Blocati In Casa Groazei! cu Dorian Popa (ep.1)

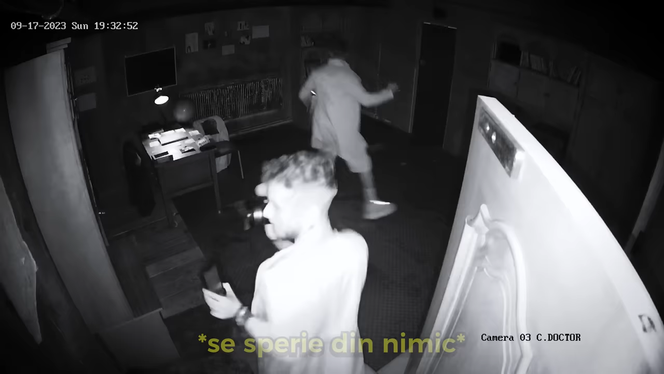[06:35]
Bă, ce-ai, mă? Bă, închide, eu închid ușa asta, că vine din spate după aia.
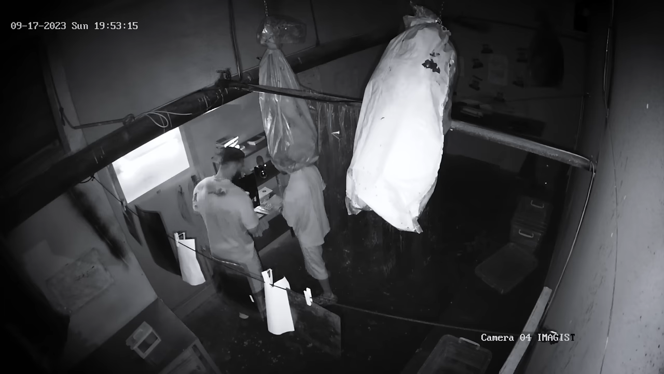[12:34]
Oare trebuia să... Oare, cred că la lumina asta! Da, da, da, da! Uite, bă, atlas! Uite! Hai, băiat, mă! Cartea cu titlul animalului este mai diferită.